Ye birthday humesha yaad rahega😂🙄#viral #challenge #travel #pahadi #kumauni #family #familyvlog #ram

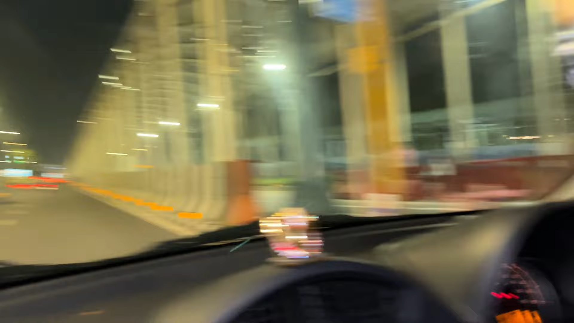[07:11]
चल ठीक है, अभी इतनी जल्दी इंडिकेटर देने की जरूरत नहीं थी, रोड सीधी चल रही है वैसे भी, नीचे अंडरपास भी जा रहा है। अब तू भाई इधर ही चल रही थी, क्यों इंडिकेटर दिया? चल चल चल, इससे तो भाई फेस करना यार।